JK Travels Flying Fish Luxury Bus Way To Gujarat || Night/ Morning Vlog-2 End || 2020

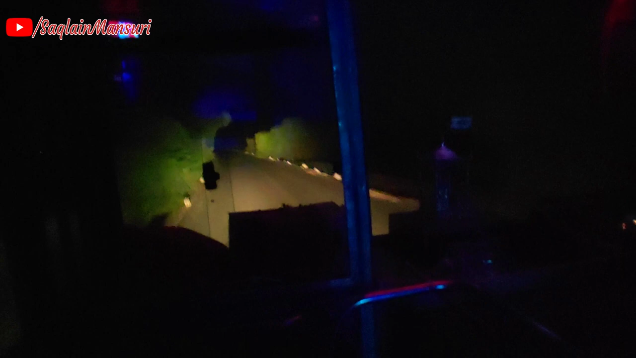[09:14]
बहुत देख कर चलाना पड़ता है रात को अब
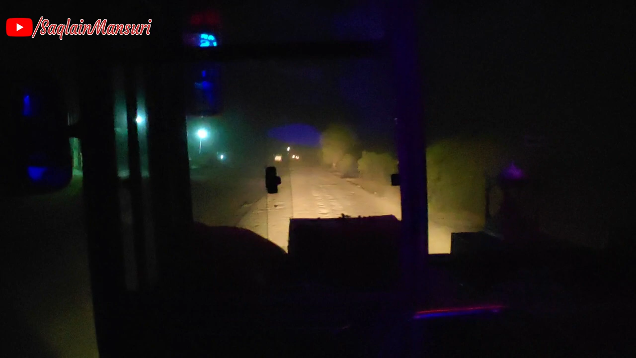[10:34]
आगे इतनी मंटी है कि आगे का राजसा भी नहीं दिख रहा है उपट सा रास्ती भी खराब है और कहीं पर लाइट हो गया भी लगी हुई थे नहीं यह एक लाइट यहां पर है बड़ो कुछ काम की नहीं
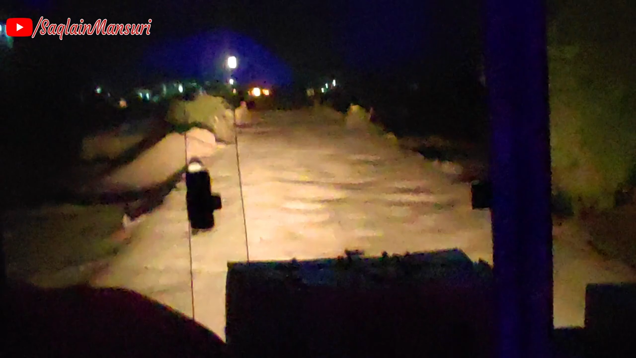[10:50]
वाव रास्ता क्लियर रास्ता
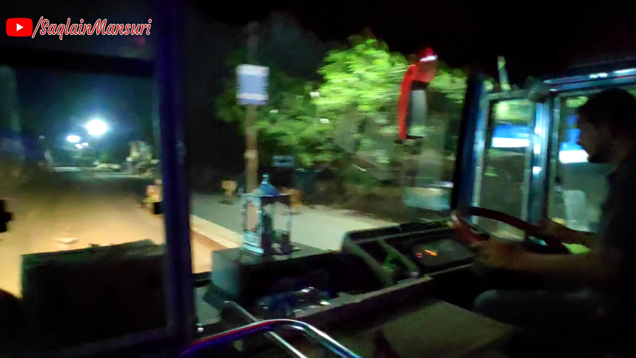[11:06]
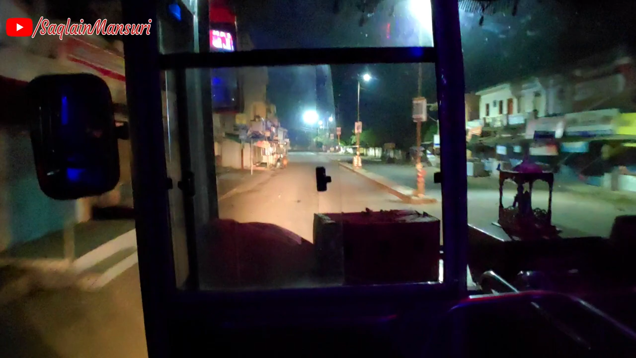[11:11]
रास्ते में कोई नहीं है सिफ यह काइमादा के लग और कोई नहीं है रास्ते में